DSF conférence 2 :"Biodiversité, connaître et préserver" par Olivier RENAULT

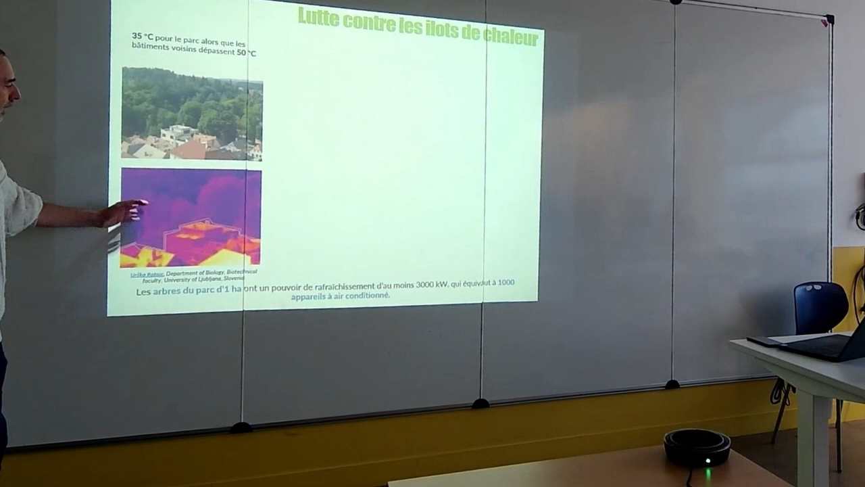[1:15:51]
frais donc vous voyez l'impact des arbres ici
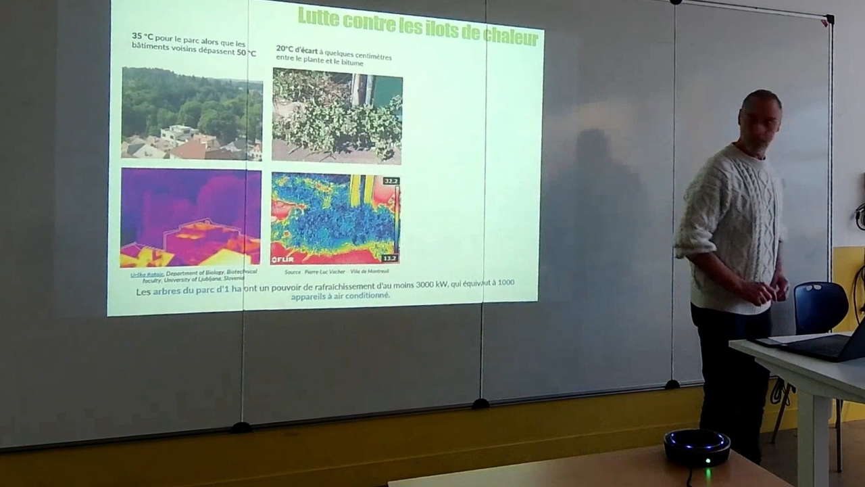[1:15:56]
pareil au niveau d'un trottoir vous avez des geraniums là ici et vous voyez donc là
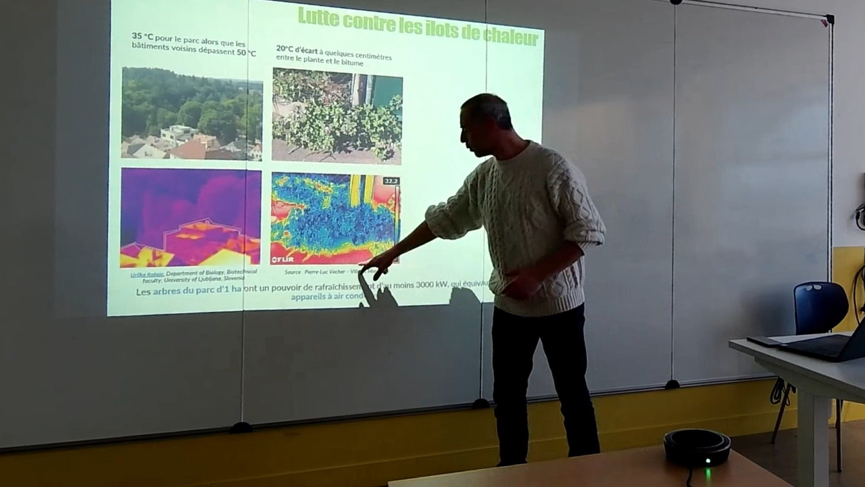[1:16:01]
plutôt quand c'est chaud c'est rouge et quand c'est bleu quand c'est plutôt froid en des couleurs bleues vous voyez donc même au niveau d'un trottoir on a cet effet
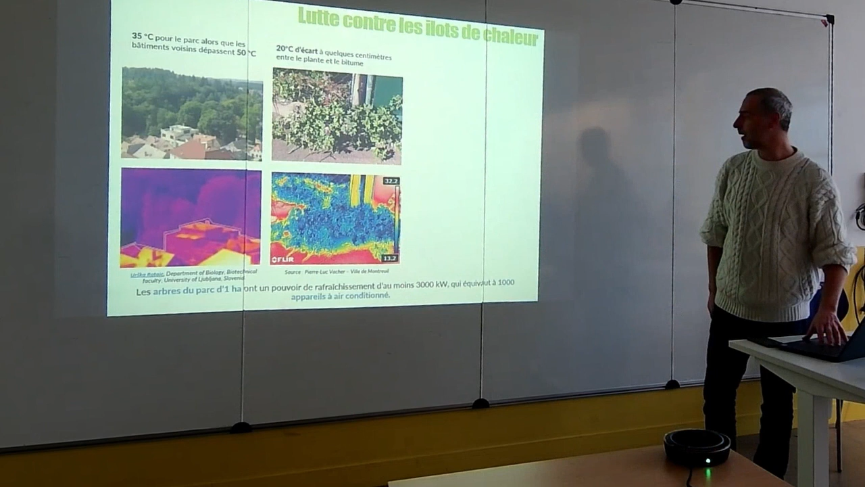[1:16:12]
rafraîchissant du vivant pareil sur les toitures vous avez des toits terrasses
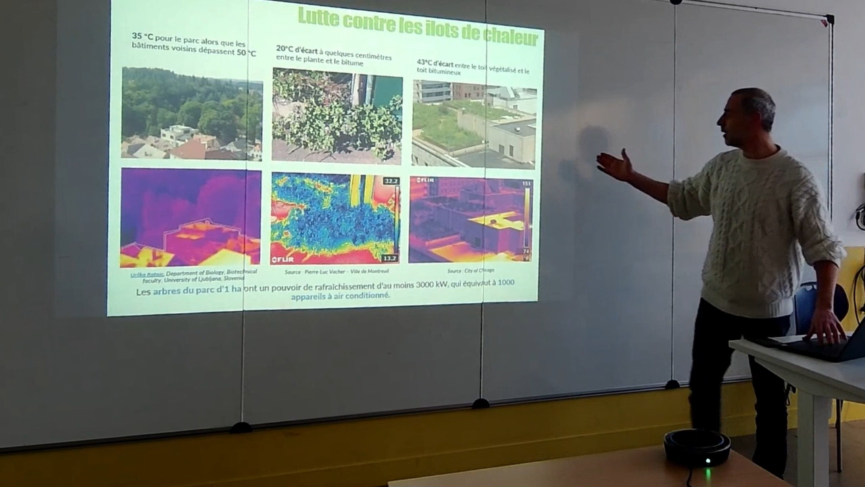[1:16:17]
alors là pour le coup ils sont noirs donc le noir ça absorbe vraiment vraiment la chaleur et puis ici des toitures végétalisées où vous voyez un rafraîchissement qui est vraiment hyper important parce que alors
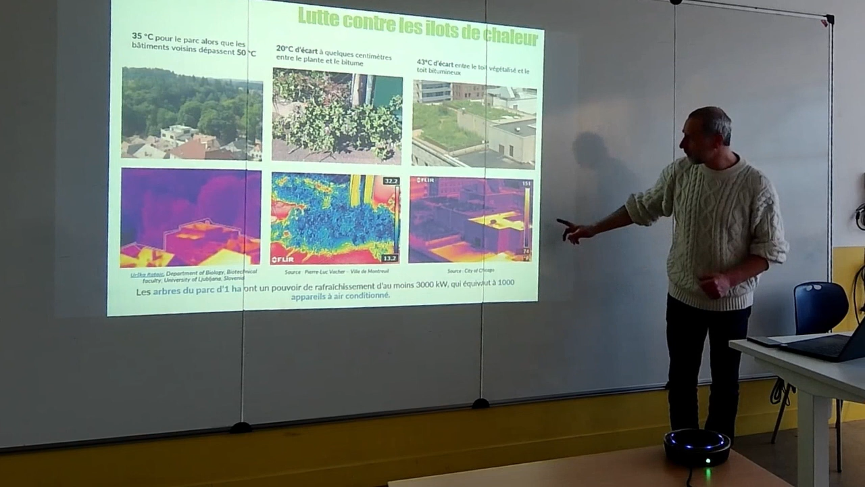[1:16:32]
ça c'est en Fahrenheit là par exemple c'est en degré donc vous pouvez avoir presque 10 degrés d'écart